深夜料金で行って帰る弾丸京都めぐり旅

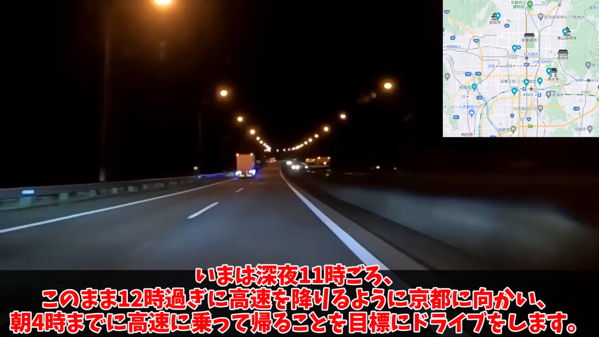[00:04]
今は深夜11時ごろ、このまま12時過ぎに高速を降りるように京都に向かい、朝4時までに高速に乗って帰ることを目標にドライブをします。深夜だというのに流れ悪いっすね。行く場所は、修学旅行の記憶を元に適当に決めました。時間が限られてるし深夜だし、あんまり詰め込まないことにしたよ。京都近郊の探検と高速料金節約のために、ちょっと手前で降りることにしました。おっと、いきなりレベル高いっすね。合流レーンに路中と来たか。周りの流れを見つつ大通りを西へ。意外にみんな早いですね。
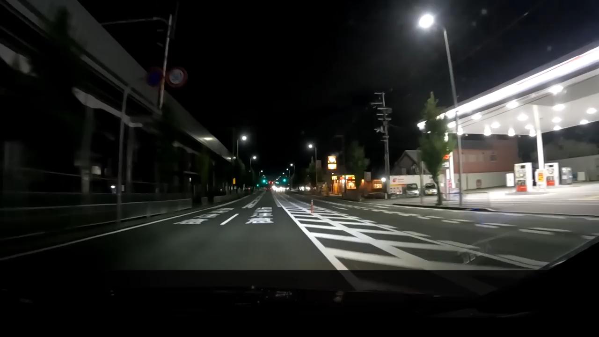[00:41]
このガソリンスタンドで給油したいんだけど、対抗車来てるなぁ、行けそうだが、行くか、迷ったらいかない。いや普通に行けたと思うけどね。こういう場面での判断ミスは殺人に直結さ。
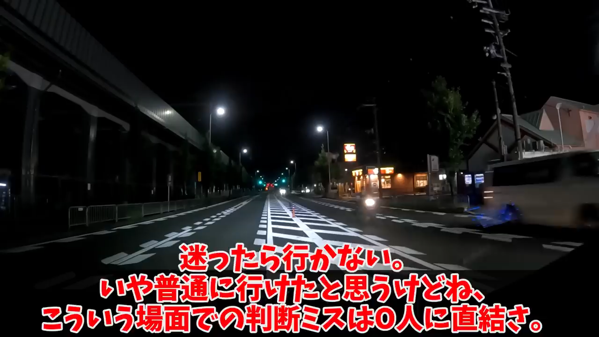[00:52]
ほとんどからだったこともあって、満タンにしたら6000円でした。ガソリン高いねー。そしてみんなの走行速度が高くてびっくり。なにここ、高速道路なんですか?ほどほどに周りに合わせてるだけなのだが、これをスピード違反と言われると正直困るよなぁ。そして白線が消えかかった左カーブ、どこまで左に寄れるのかわからなくて神経を使う。流れが早いし暗くて道が見えないし、この道は怖いっすわ。危な。首都高並みの勾配変化だぜ。
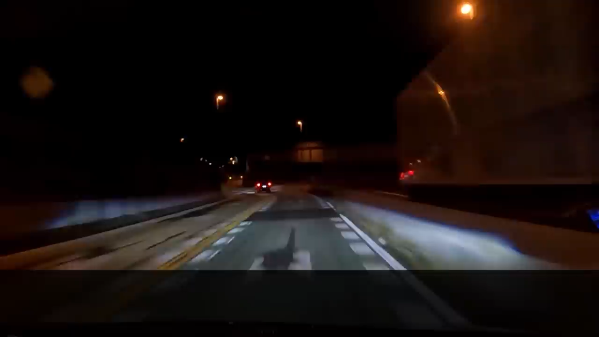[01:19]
そしてこのギロチン急カーブ、オレンジ線からの、超突然の中央分離帯。いや危なさすぎるだろなんだこれ。私はこういうの慣れてるからいいんだけど、これ初心者が付き合わされたら横転すんじゃねーの?山間部に50キロ制限級の国道を敷いたら、深夜の流れの速さが運転手に熟練を要求するレベルとなった。この高架道路の敷き方もすごいもんだよな。名古屋にはない景色だ。そうこう言ってたら清水寺の真横まで来ました。カーナビが言うには、一旦通り過ぎてから、Uターンして戻ってくるらしいですね。
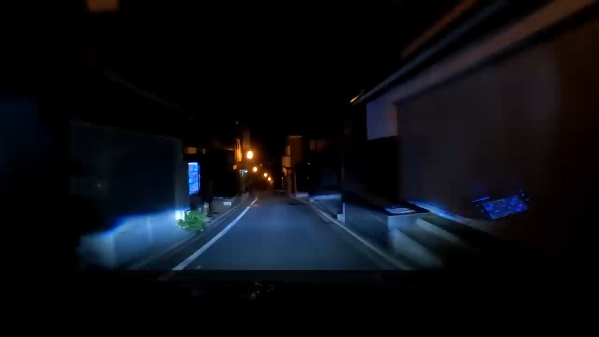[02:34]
清水寺は、その周りの街並みも美しい。街灯がオレンジ色で、夜も風情がありますね。左側に泊まってるのはマイカーなのかな?ここに住むのはどうなんだろう。観光地を日常的に楽しめるのか、人で混んでて、狭くてうんざりするのか。奥にコインパーキングが見えるな。20分300円で、最大料金の設定はないようだ。よく見たら利用してる車いたんだけど、この時間帯で泊まってるってことは、まさか宿泊客さん?お金持ちだねー。12時間で1万円だよ?
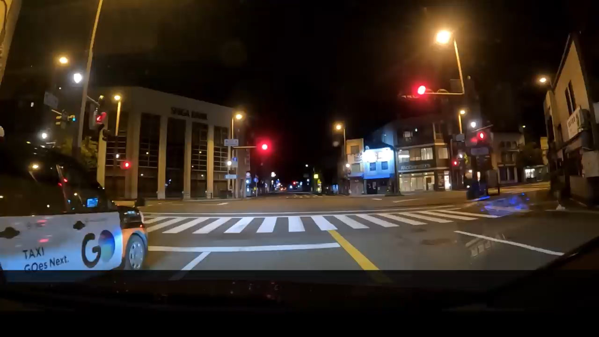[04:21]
トラックを全然見ないぜ。は?なんだお前入ってくんな引くぞ。ナンバー跳ね上げ、爆音マフラーでうっさい。迷惑でしかないんだけど。
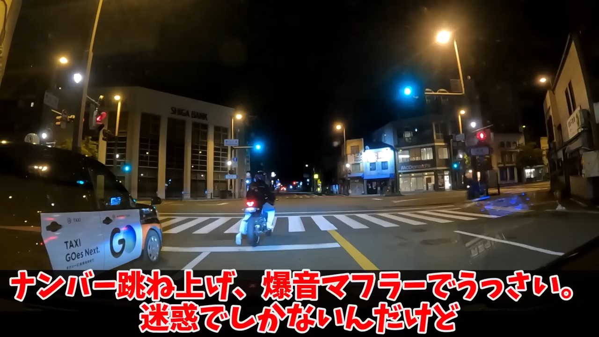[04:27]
青信号で加速していくときの音がうるさくて迷惑。マジで迷惑。爆音マフラー選ぶ人間の神経が理解できない。ああいう奴らのせいで、全体への効果なんか見込めないのにバイクも電動化強制の流れになったんだぞ。バイクの電動化を急ぐ理由はマジでよくわからん。排気量だって半数は250以下だろうし、数だって少ないし、半数は趣味で乗る程度で、濃厚機械レベルだろ。やってることがついフェミのアニメ批判レベル。かく言う私もアルファロメオのジュリア買おうか悩んでるんだけど、流石に2017年以降のガソリン車なら、そこまでひどいハイガス出さないよね?
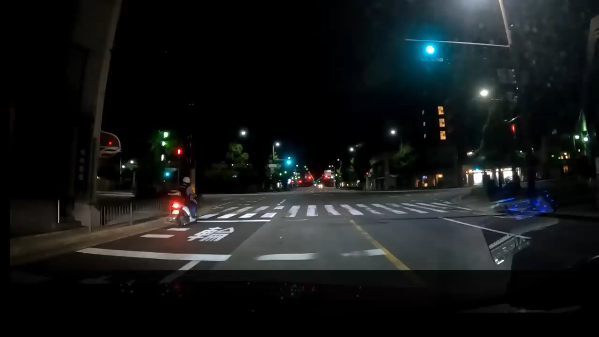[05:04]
というか私もそろそろプリウスのマフラー買えたいんですけど、みんな91デシベルの高外相音機ばかりで、常識的な音量なのがガナドールしかない。いくら車検的号って言ったって、91デシベルは相当うるさいだろ、到底選べないぜ。は?待ってあの軽バン、俺の後ろにいたやつなんだけど。は?なにそれ?は?どうやら地元民だけが知ってる、ショートカットルートがあったみたいだな。ルール違反って、とことんやったもん勝ちですよね。人生の正義だか人義を、ルールを守るという形で通すのはよろしくない。
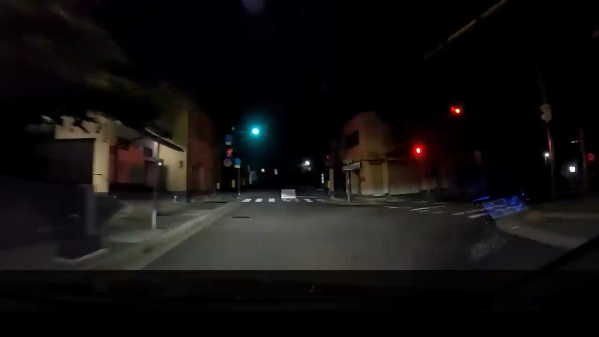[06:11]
通行止めになってたので右へ進みましょう。次は金角寺行こうかな。真っ暗な深夜に近くを通り過ぎるだけ。これでいいのか京都旅行。ここで右折かよ、突然ですなぁ。コインパーキングは20分で100円。台数少なめの高利地運営なら、コロナショックの打撃も少なさそうですな。京都の財政破綻問題、寺院から金取れない点が積んでて草だよな。お隣の中国さんが来ても、中国資本の独自ツアーがはびこってるせいでほとんど儲からないとか。中国人が日本の風俗場に映像したっていう事件あったよな、行くもんじゃねーぜ。
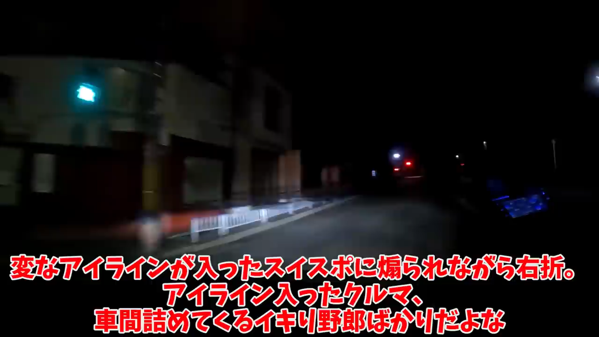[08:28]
アイライン入った車、車間詰めて狂い切り野郎ばかりだよな。プラスチック貼っただけで車がいかつくなるとか、アルベルの発想だろ。しかも深夜帯ですからね、ああいう奴らに人命を守るという意識はない。関わっちゃいけない反社会人間ですな。というわけで金閣寺に到着です。もちろん寄りませんし、金要素はありません。
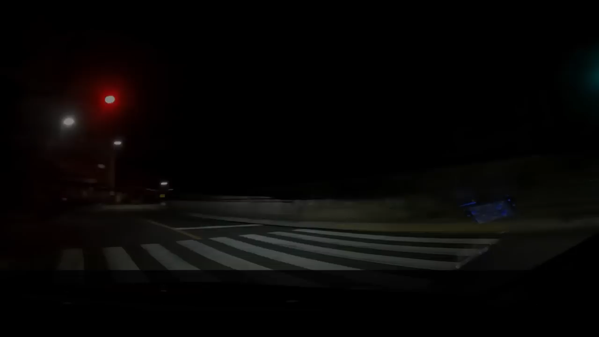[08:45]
スイスポが後ろにつくとろくなことがない。とっとと左折して避けるに限るわ。んじゃ、適当なところでカーナビ設定してきますかね。待って待って、停止線どうなってんの?はみ出すどころか通り越して止まってて草。しゃーねーなー、ここで待っておいてやるか。
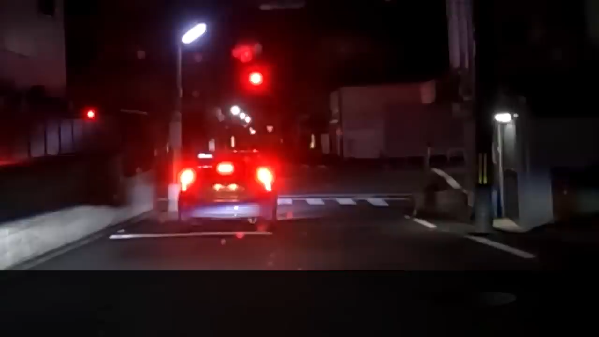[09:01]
ういー、京都クライングプリウスー、ういー。
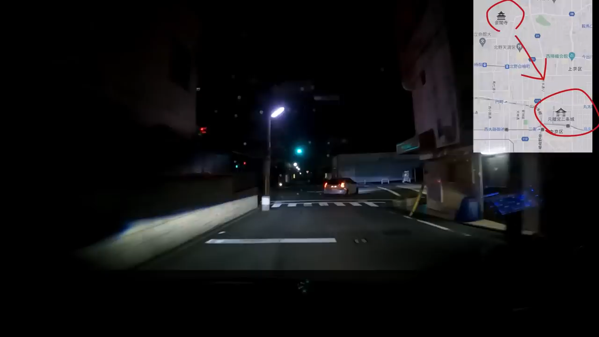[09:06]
なんていうプリウスと遭遇しつつ、二乗場へ向けて南下していきます。え?
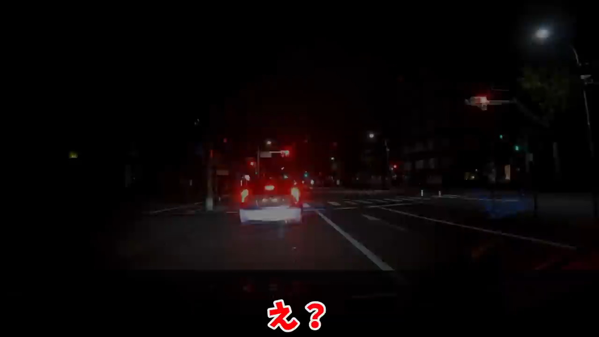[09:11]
幼稚園児の運動会でも、もっとまともにスタートするぞ。とは言いつつこれまでに出会ってきた外役野郎と比べると、マスコットレベルですわ。は?そこ入ってくんじゃねーよ。安心と信頼のトヨタ、ドキュン御用だし。BBとか久しぶりに見ましたわ。バックグラウンドブルーの役だっけ。それを言うならプリウスという言葉も、ミサイルとして代用できるレベルにあるけどな。誰のせいなんですかねー。ウォッシャー駅で見づらいですが、この交差点を左折です。